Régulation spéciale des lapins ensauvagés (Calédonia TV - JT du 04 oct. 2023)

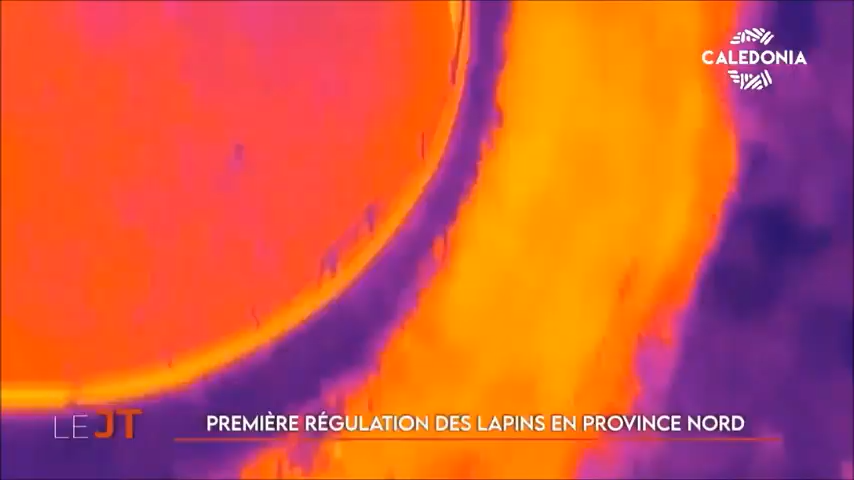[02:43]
C'est la méthode la plus efficace aujourd'hui pour détecter les populations de lapins.
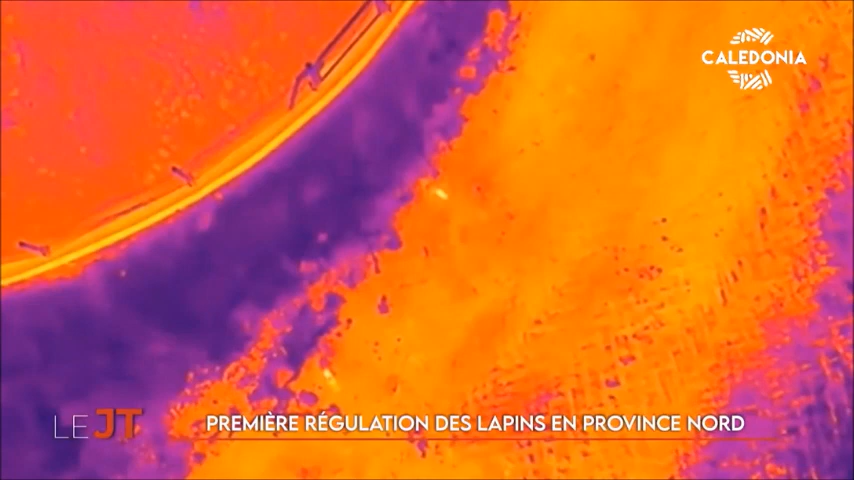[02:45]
En dehors du drone et des pièges-cages, d'autres mesures innovantes ont fait leur preuve.